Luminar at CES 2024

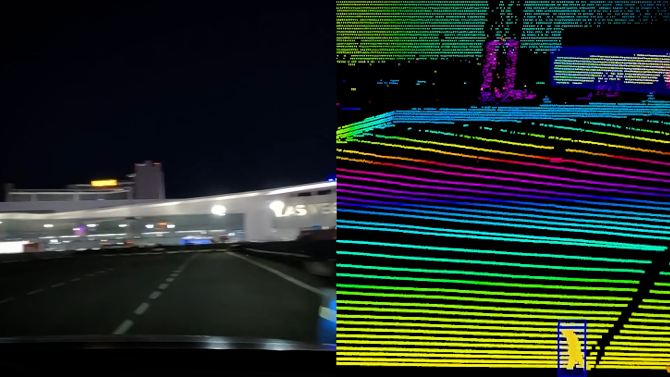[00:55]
And we show that here that we can do this with Luminar LiDAR.